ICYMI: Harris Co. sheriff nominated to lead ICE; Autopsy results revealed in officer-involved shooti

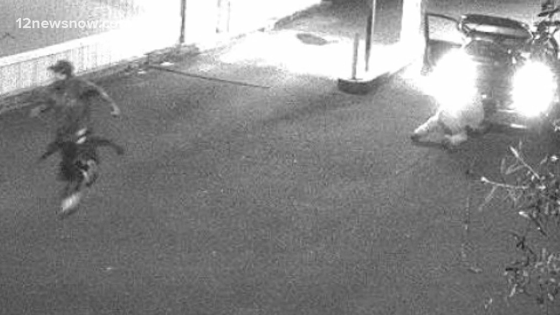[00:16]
The suspects took off in a Honda when the deputies got there. The deputies have not released a good description of the second suspect.